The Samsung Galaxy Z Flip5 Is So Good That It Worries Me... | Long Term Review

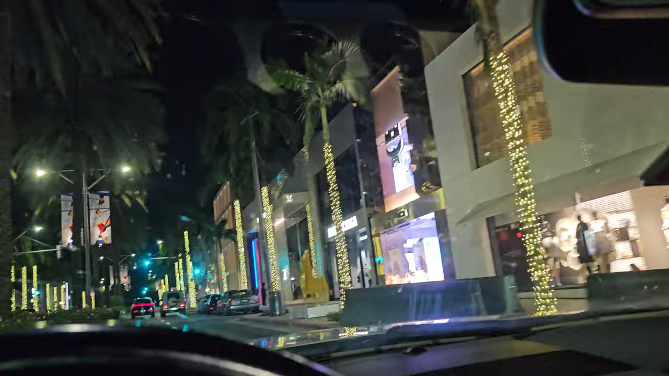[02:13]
All right, so we downtown Kenosha right now, recording on the Z Flip 5, recording 4K60.
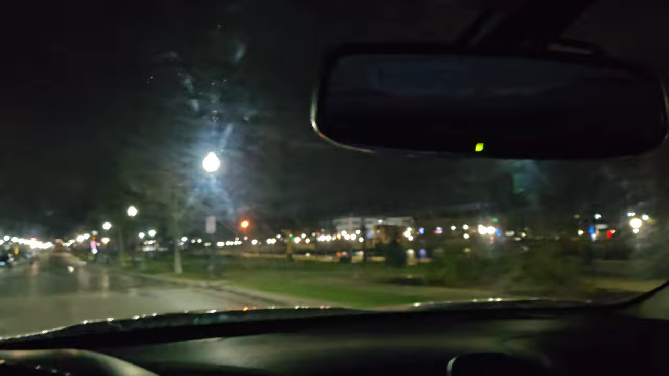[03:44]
I figured we'd drive through downtown a little bit here. Got some of the condos over there. And then we got more of the main part of downtown over here. And I'll show you that in a minute.
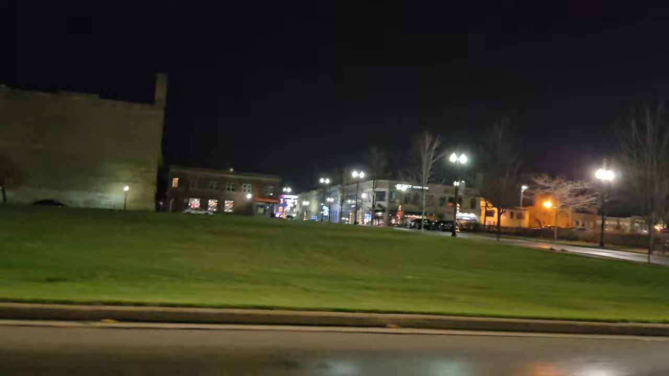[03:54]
It's even dead over here too. But, you know. I think it's because it's like Thursday.
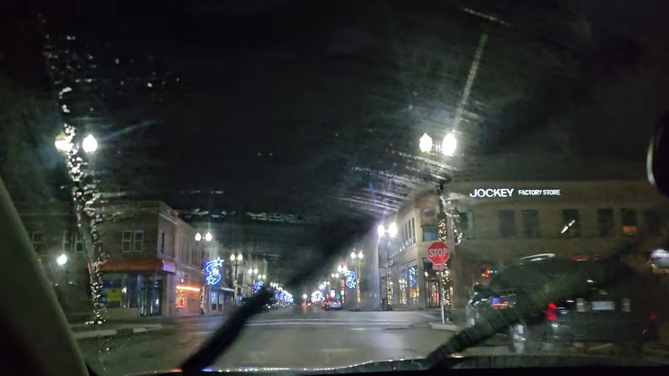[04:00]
You know. Ain't really nothing going on too much. But, yeah. Check this out.
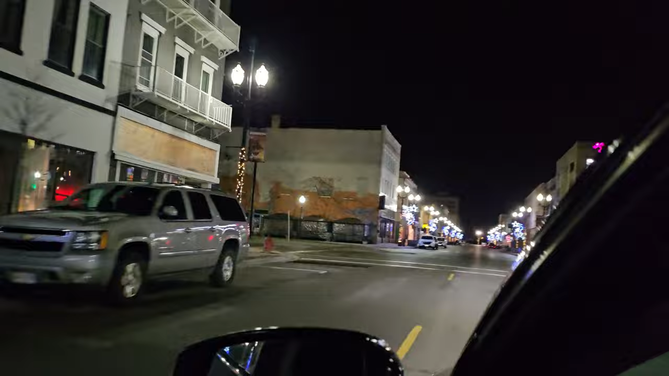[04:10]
Got a lot of buildings over here. Got some taller buildings over there.
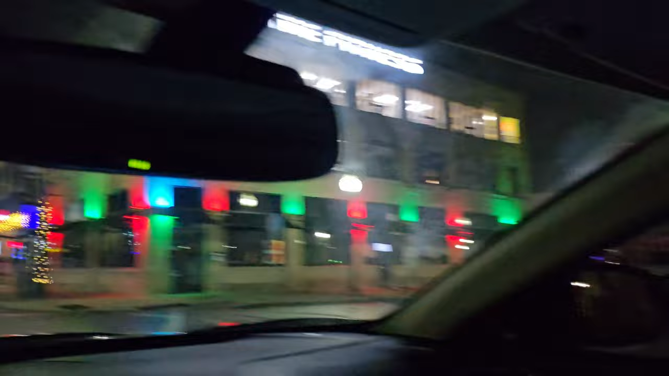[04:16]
We got some more colorful buildings over here. There's a lot of lights going on.
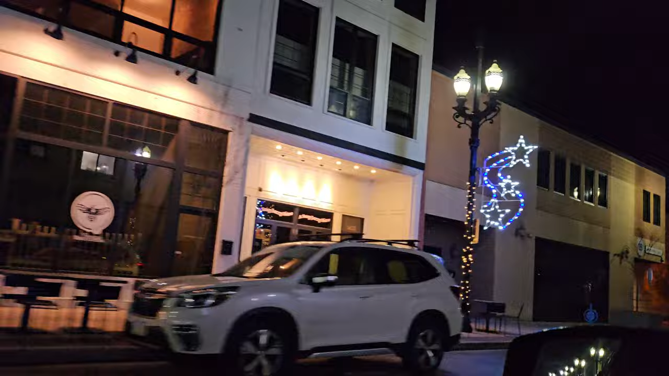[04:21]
So, Kenosha likes to decorate this every single year with all these lights. Yeah. Downtown is very dead as you can see here.
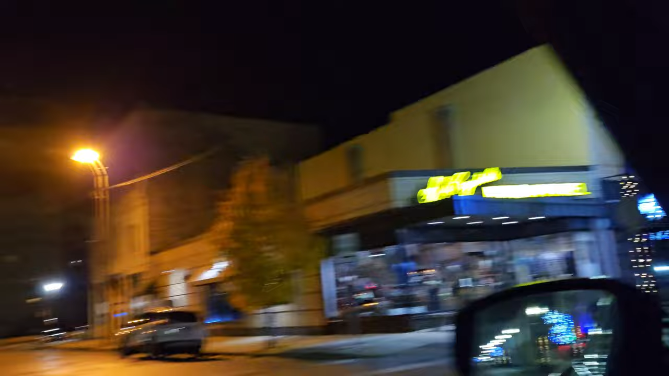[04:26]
Not really a soul in sight. Which is not too surprising.
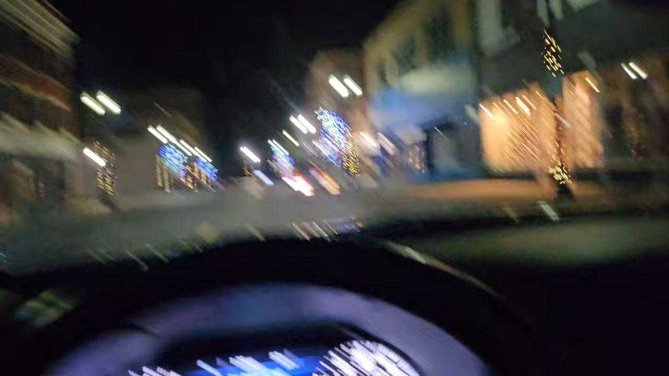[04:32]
Because usually when they get this late, it's 1.25. Usually when they get this late, ain't really nobody out here for real.
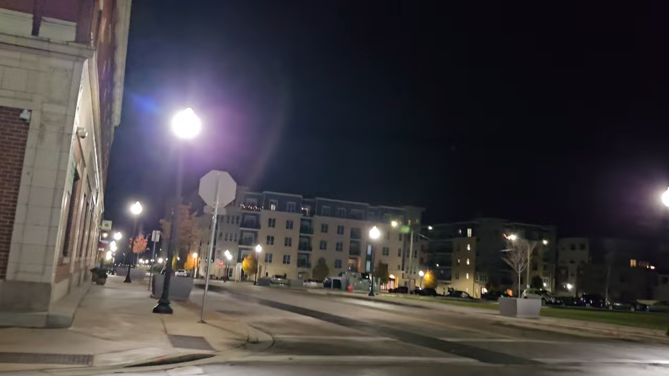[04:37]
So, you know. It is what it is, I guess. See, look.
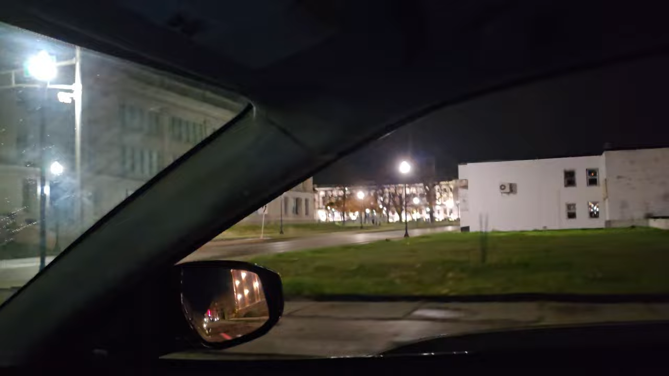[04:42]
When all that riding and all that was going down, it was all going down mostly at that courthouse over there. That's where they were shooting fireworks and whatever else.
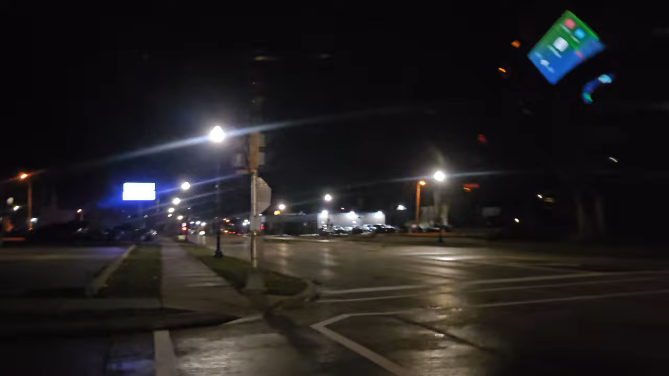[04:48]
And then down here, they went down this street, down Sheridan Road. And I'll show you over here a little bit more. So, they came all the way down here. They was marching down this street right down to this freighter over here.